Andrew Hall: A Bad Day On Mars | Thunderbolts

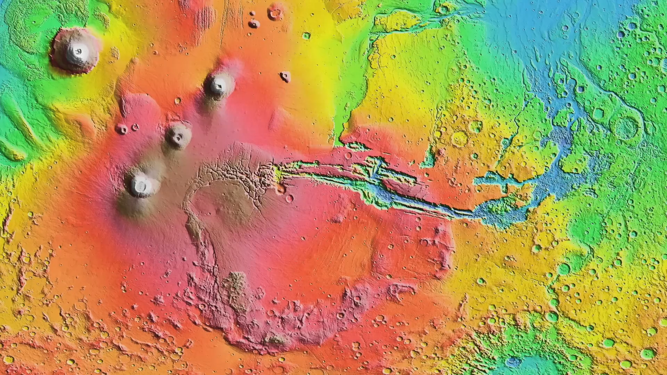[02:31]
The entire Tharsus Mons structure is counterbalanced across the breadth of the canyon by giant craters, including the very deepest places on the planet.
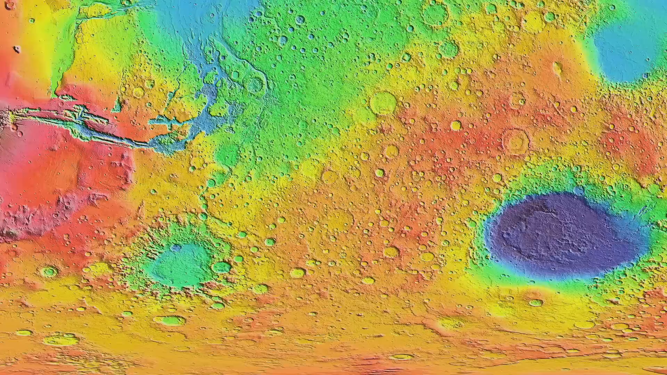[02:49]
juxtaposed across the planet from the volcanoes, with the canyon smack in between. This is a dipolar symmetry, like anodes and cathodes in opposition across the width of a sphere.